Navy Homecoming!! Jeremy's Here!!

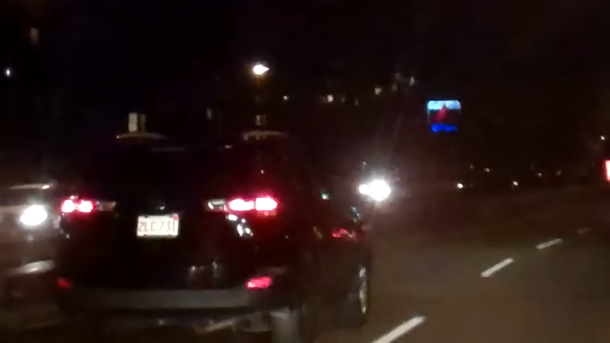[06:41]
So there's the Citgo sign that is like one of the icons of Red Sox. Oh, it's gone. But it's over there. See, there it is.